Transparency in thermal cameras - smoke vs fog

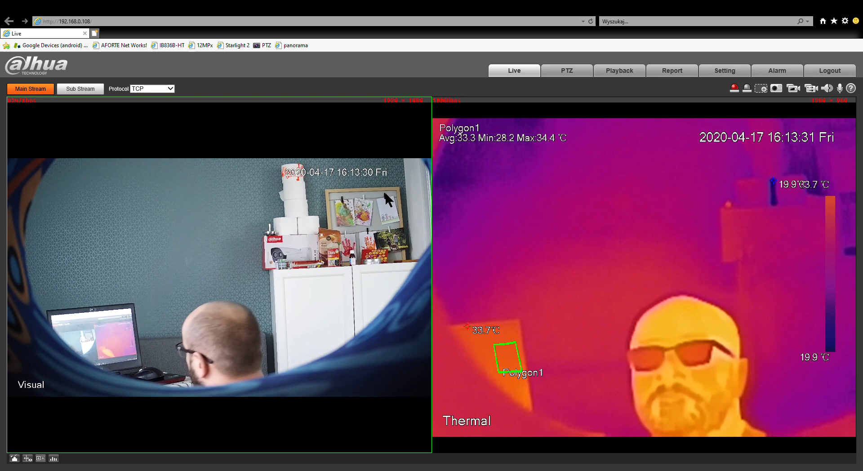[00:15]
On screen: max 34.4°C, min 28.2°C
fog and smoke so
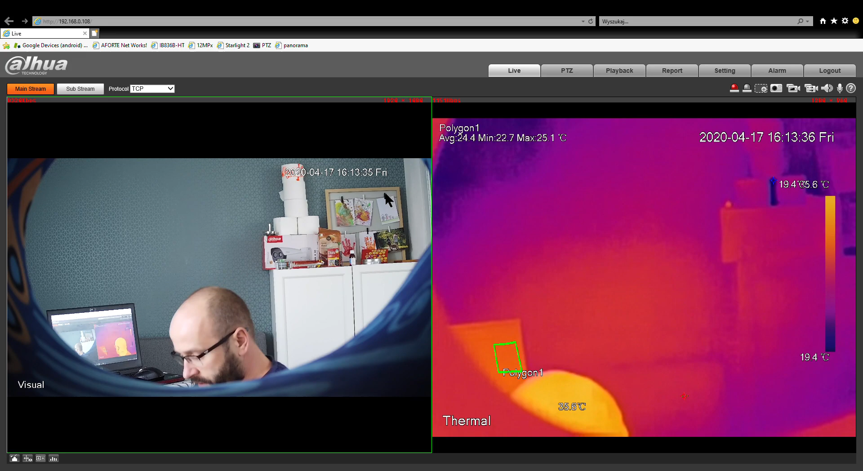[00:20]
On screen: max 25.1°C, min 22.7°C
now I will show you you can check the temperature here yeah the square even with the average temperature so now smoke
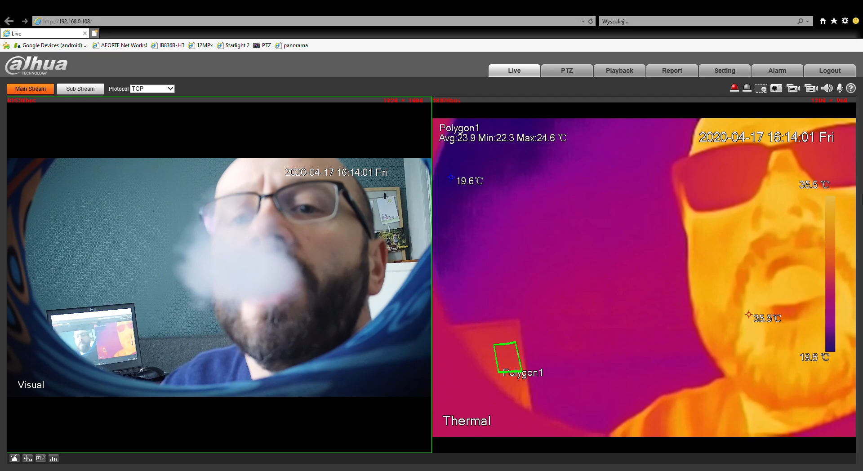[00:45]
is professional smoke chamber as you say even really thick whoa smoke this it's
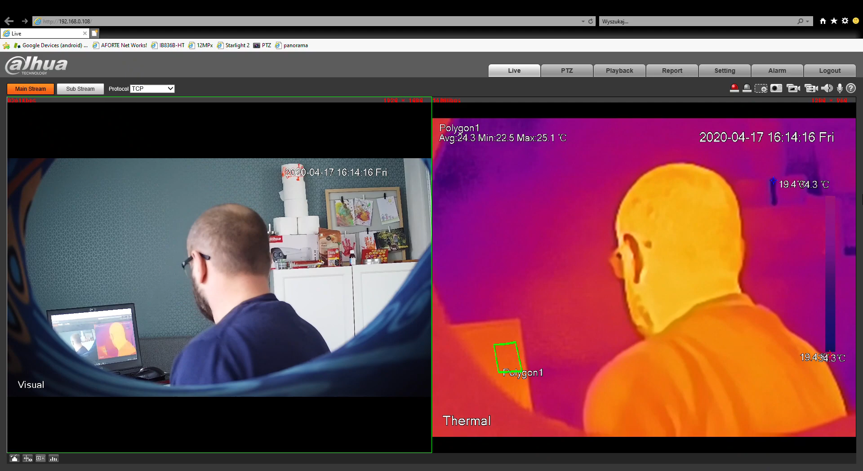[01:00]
not affecting the vision of the thermal camera but now let's check that fog let me get my fog generator and check it out this is the main difference yeah this is the main difference even the camera is adapting itself still the fog is affecting our the
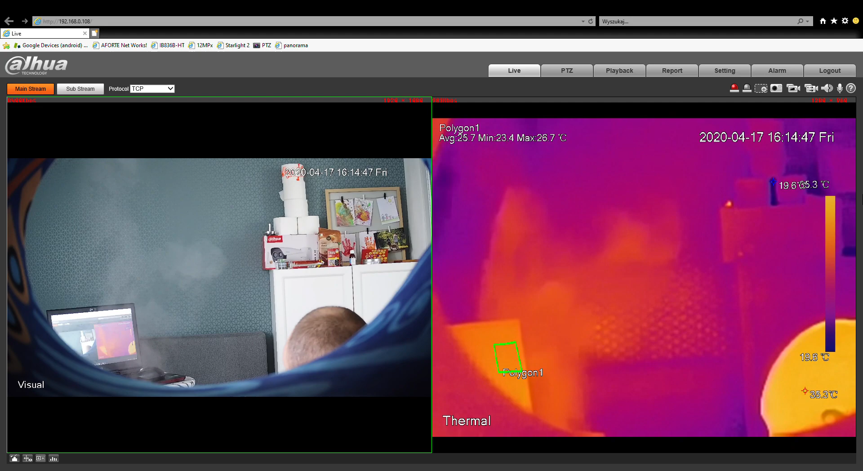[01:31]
vision yeah again smoke
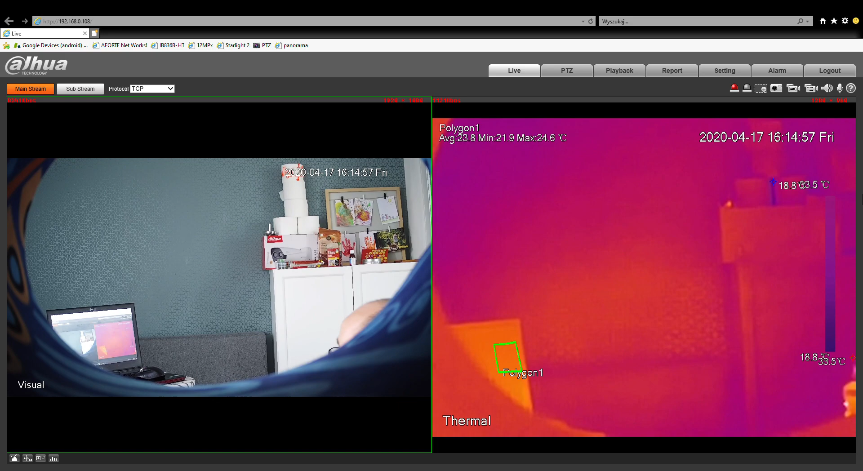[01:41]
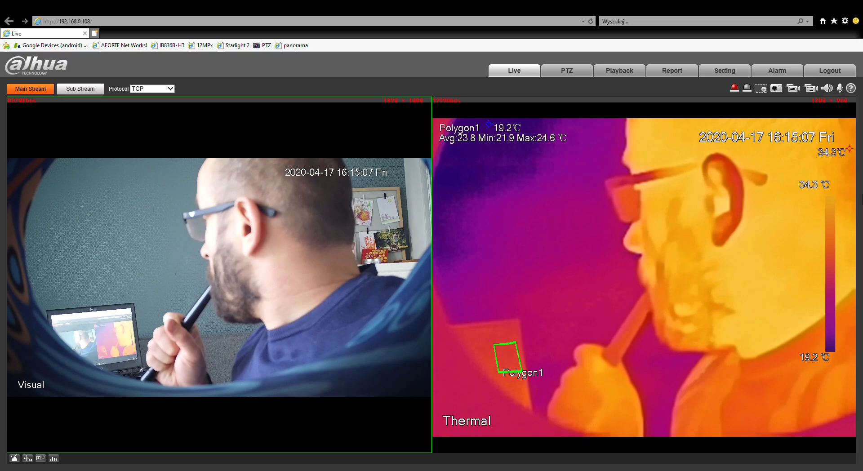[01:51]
just fine whoa that was heavy